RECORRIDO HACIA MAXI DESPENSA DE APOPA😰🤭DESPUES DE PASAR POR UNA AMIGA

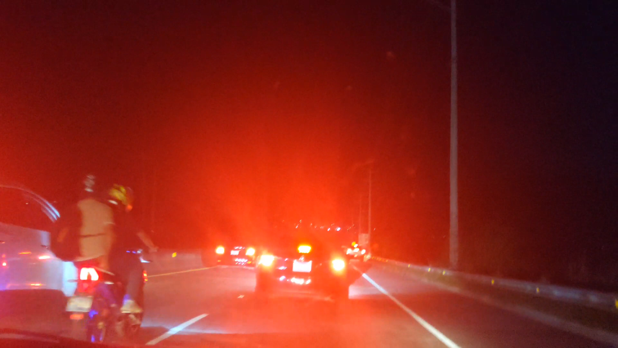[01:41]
Ya estamos por llegar al redondel Integración, mire, para tomar la calle que va para Apopa. Vaya, mira, solo es un pedacito que vamos a encontrar ese tráfico. Pues aquí mi linda gente, mira, mostrándoles este recorrido de noche. Uno cree que no hay trabazón, pero sí que acá no paran las trabazones.
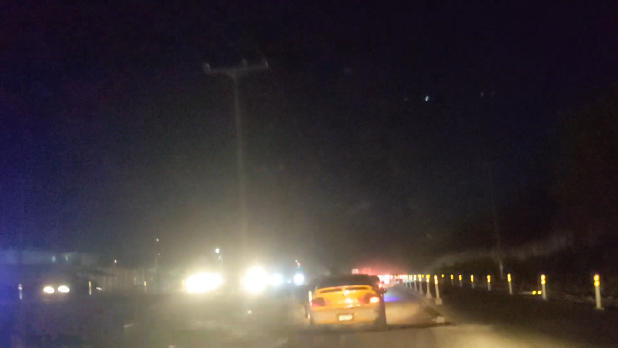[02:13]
Aquí hay baches porque están reparando esta parte de la carretera, mire. Llevan este trabajo bien lento, con que dejen bien bonito. Mira toda la que se ve allá a la derecha, todo eso iluminado.
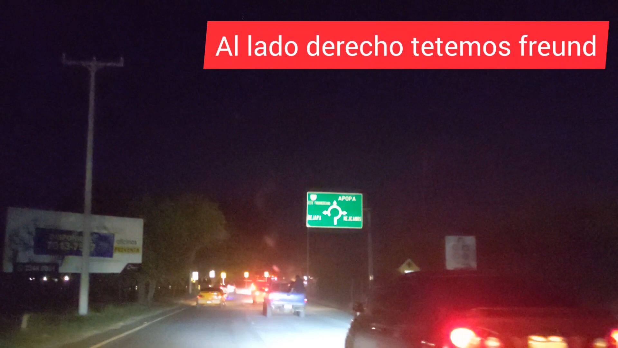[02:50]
Ya vamos a pasar ahí por la entrada de Mariona, ya estamos cerca.
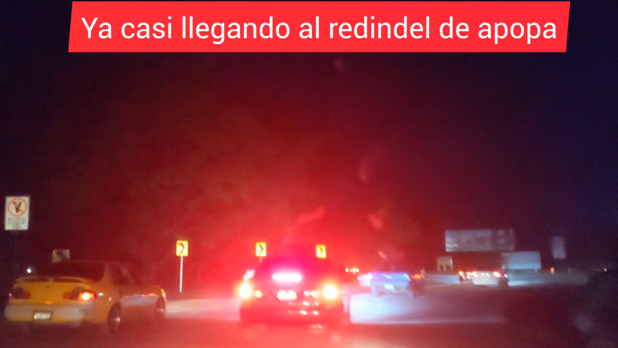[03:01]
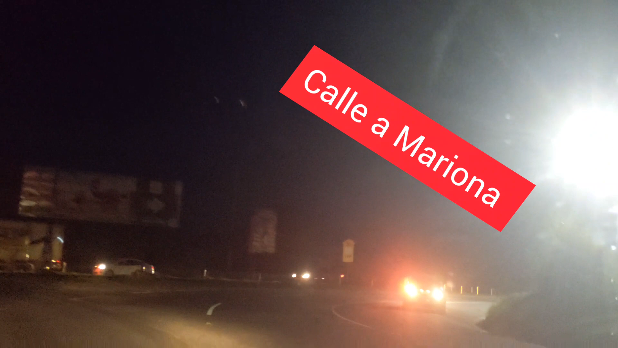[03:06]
Aquí es, mira. Ya vamos a llegar también al redondel de Apopa,
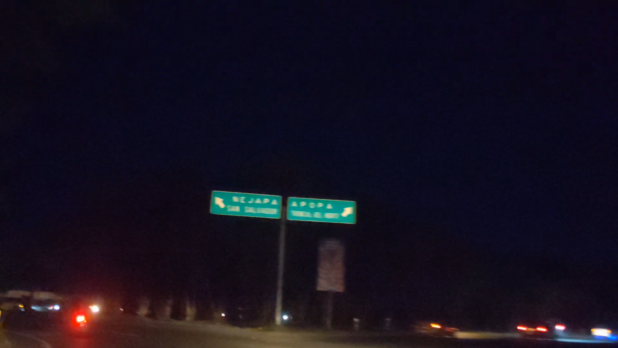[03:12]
donde llegan todos los buses, ¿verdad? Del centro y todo. Qué oscuro está todo esto.
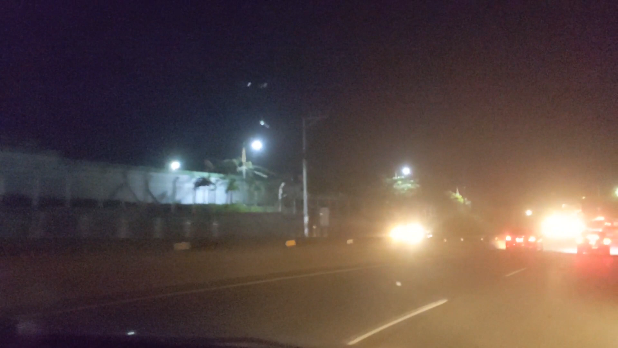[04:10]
bueno, por lo que me he enterado, ¿verdad? No sé.
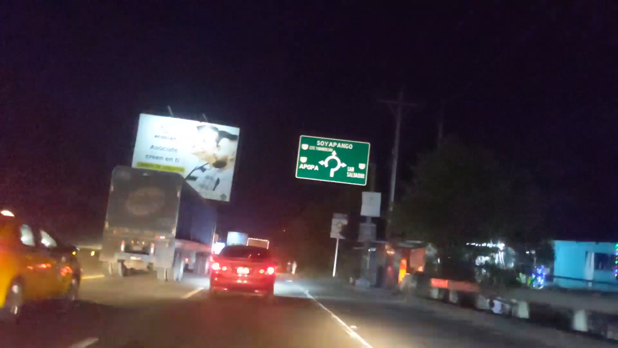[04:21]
Solo en medio llevaba, en las de abajo. Por eso es que las de atrás a veces se van a dar de una vez y se accidentan y ellos tienen la culpa. Bastante fallecidos han habido por eso.
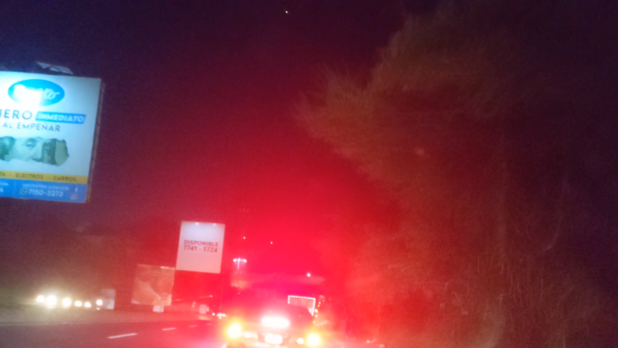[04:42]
Llegamos otra vez a la trabazón.
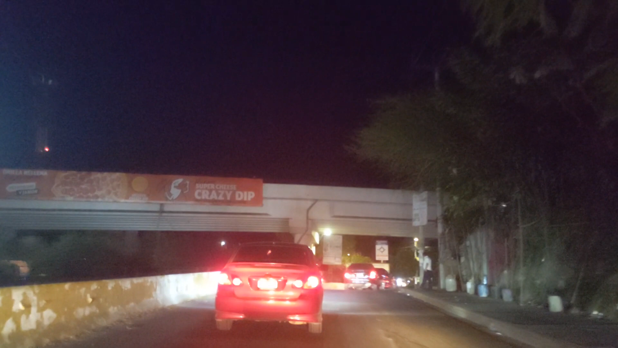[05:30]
Y de allí nos vamos a ir para, como quien va para Popa, ¿verdad? Imagínate ahora si no estuviera ese paso a desnivel. Dios mío, no. Sería un caos total.
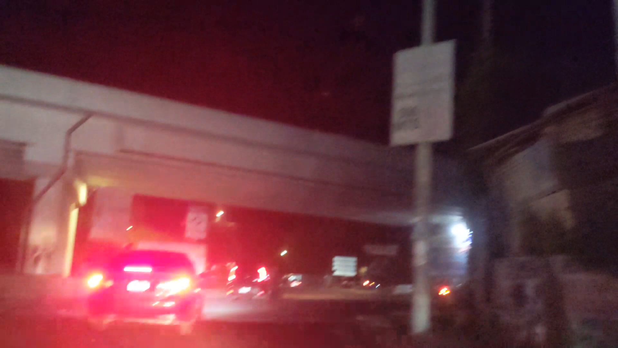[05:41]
Aquí es donde se baja mucha gente, porque aquí espera un bus para un lado,
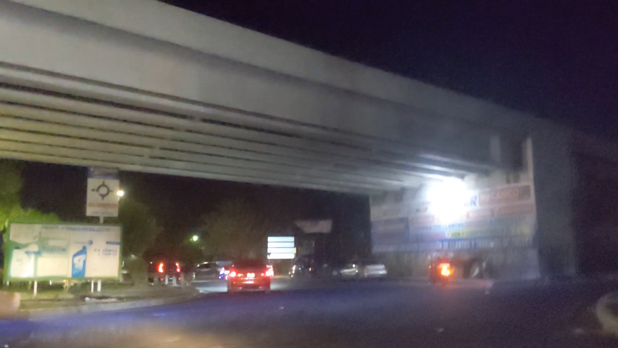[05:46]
para el otro, para Chalate, para Popa, para Soyapango, para todos lados van.
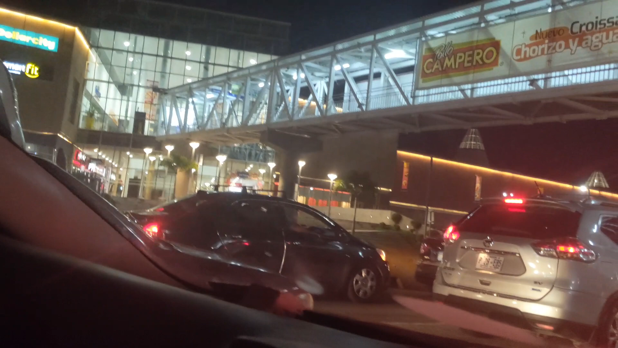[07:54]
Mire que... Aquí mire qué bonita, aquí han hecho una pasarela porque se unen dos plazas.
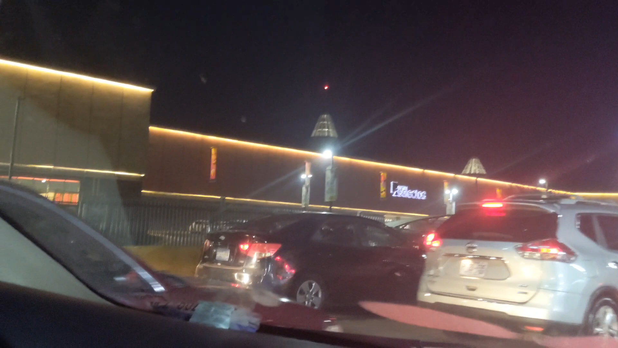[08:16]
unieron para que la gente no tenga problemas en estarse pasando estas trabazones de un lado a otro, mira.
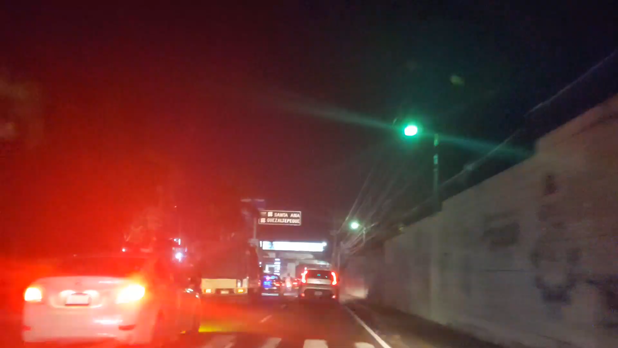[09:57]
Raro, ¿verdad? Que casi no hemos visto luces por donde hemos pasado.